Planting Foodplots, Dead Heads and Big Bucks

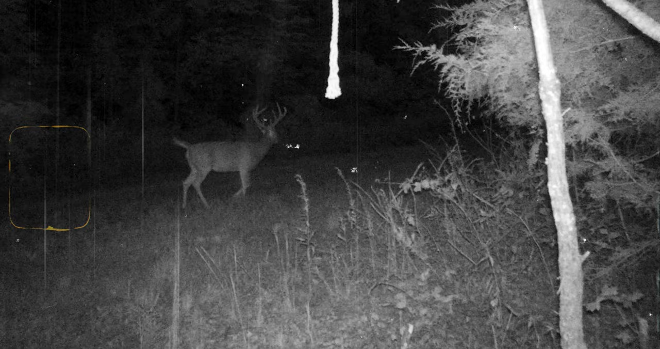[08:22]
Very large deer at nighttime. And the setup on it, it's like everything out here. We're on a ridgetop, creeks on both sides, very steep.